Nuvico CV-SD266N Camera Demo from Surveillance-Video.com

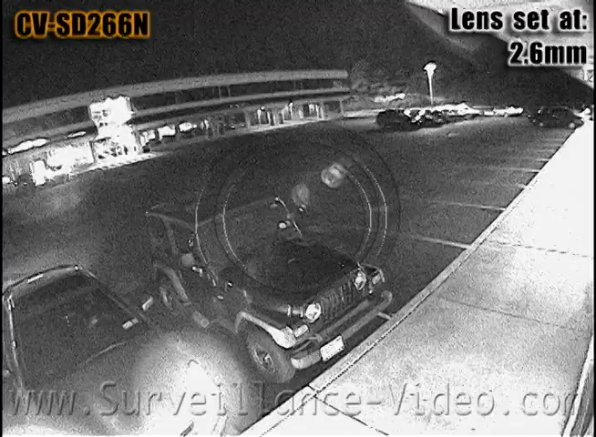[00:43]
Surprisingly, this camera when put in a low light situation does not have a lot of video noise. However, if this camera was put in too low light a situation, the quality would suffer dramatically.
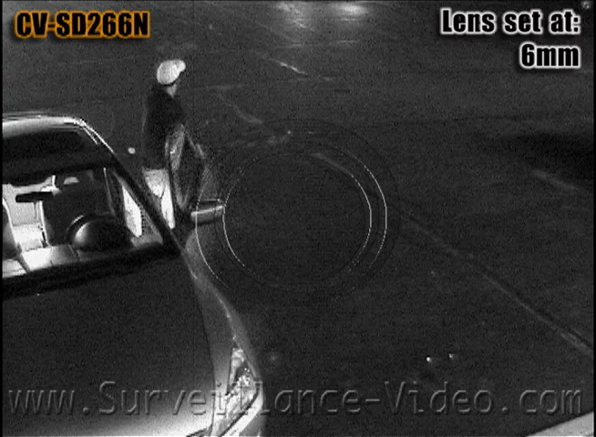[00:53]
The camera also features an on-screen display menu with plenty of extra special features.